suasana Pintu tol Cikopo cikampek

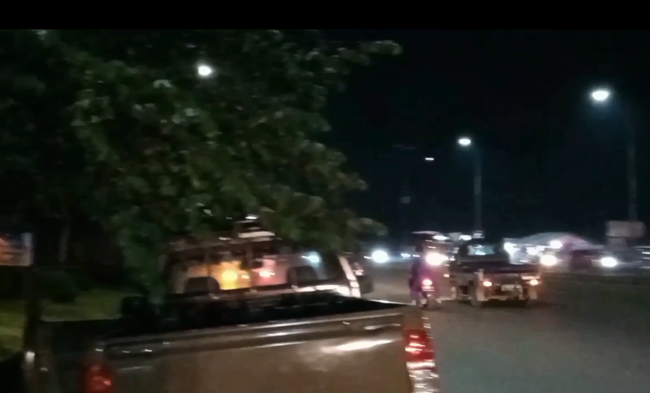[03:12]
di sini juga ada mobil patroli Sampo Pw pilihan awalnya kemana